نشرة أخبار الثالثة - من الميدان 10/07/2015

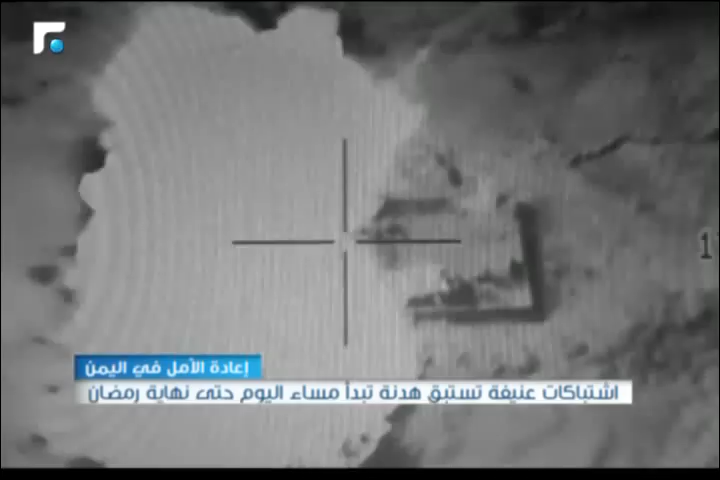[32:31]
وموقع آخر بالقرب من مبنى التلفزيون كما شنت طائرات سلسلة غارات جوية استهدفت مواقع
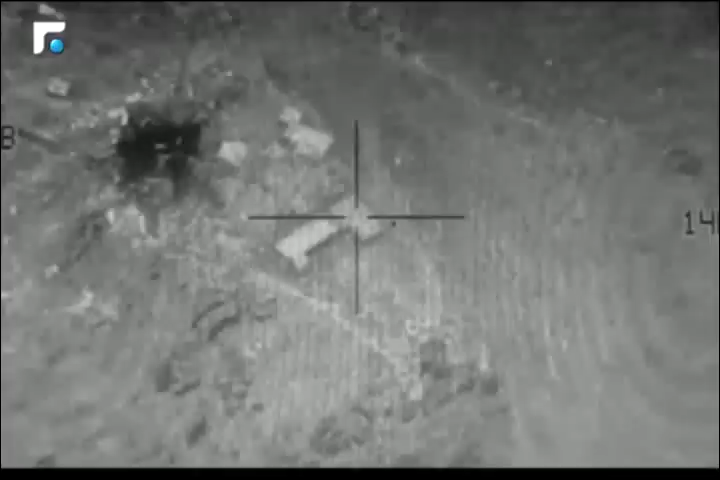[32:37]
للحوثيين جنوب اليمن تركزت على منطقة العطيف في صرواح غرب مأرب